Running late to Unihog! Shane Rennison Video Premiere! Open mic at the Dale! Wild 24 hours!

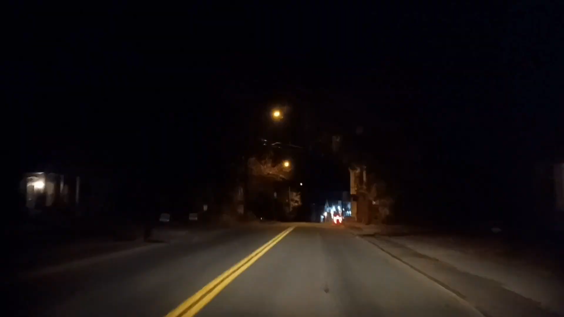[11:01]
Then you will arrive at your destination. All right, we are arriving at Unihog at 8:17.
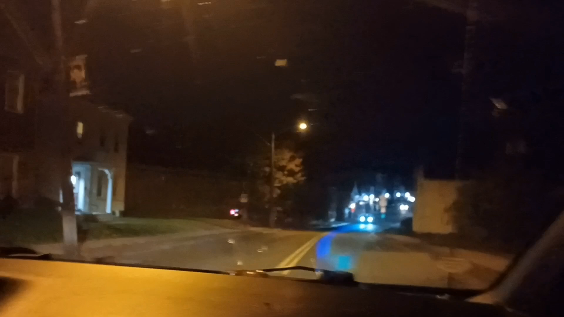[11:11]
Our show started 17 minutes ago, but we're pulling in now. You have arrived.